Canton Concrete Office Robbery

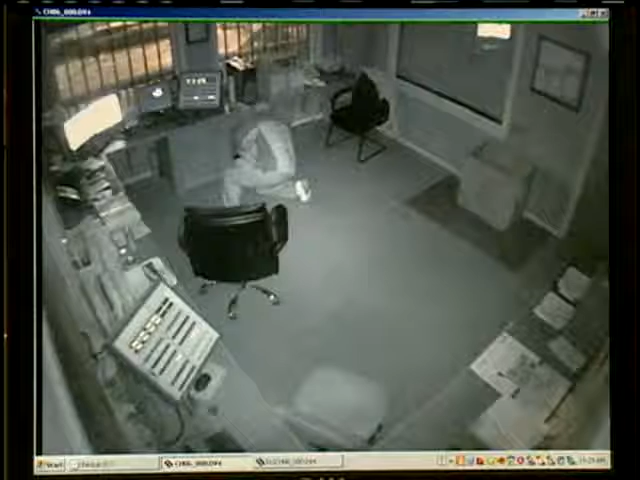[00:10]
A camera recorded all of his moves. 16WAPT's Scott Simmons tells us it's not just this man who investigators want to catch, but others, too. This is surveillance video captured at the Canton concrete plant in October.
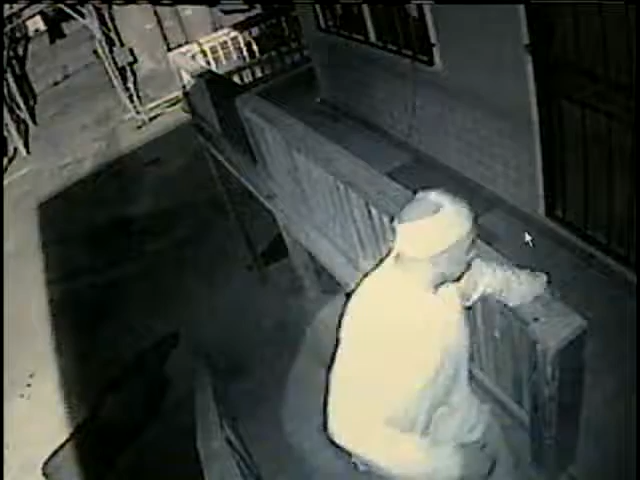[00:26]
It shows a burglary suspect who thought he had spotted all the cameras, but he missed one.
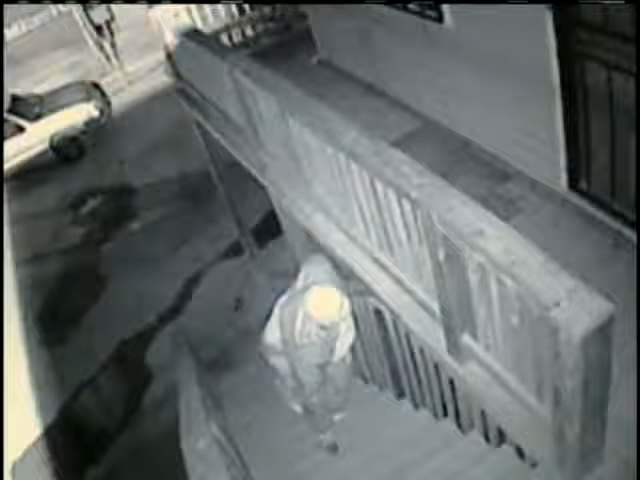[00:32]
Last Friday, the business was hit again, but this time the crook was wearing a mask. He creeps up the stairs, pulls out the bolt cutters, kicks in the office door, and goes straight for the cash box. He didn't even look around for anything else, which suggests an inside job. Both cases are frustrating to operators who are just two blocks from the Canton Police Department.